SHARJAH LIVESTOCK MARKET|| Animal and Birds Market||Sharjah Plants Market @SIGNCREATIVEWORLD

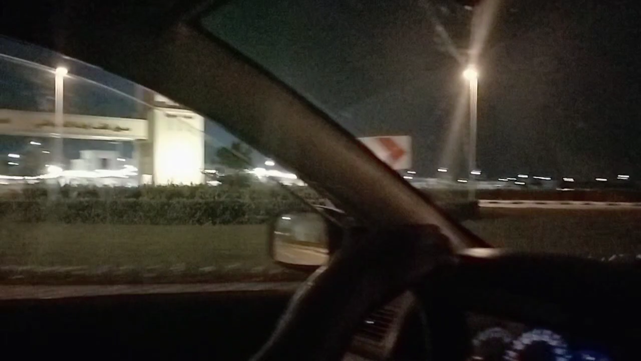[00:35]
We are already here in the entrance.
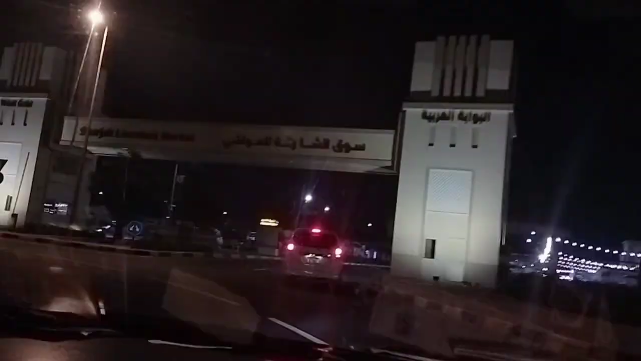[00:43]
The Mall it's a Charger livestock market. This is the highest soil. A lot of food is very dry.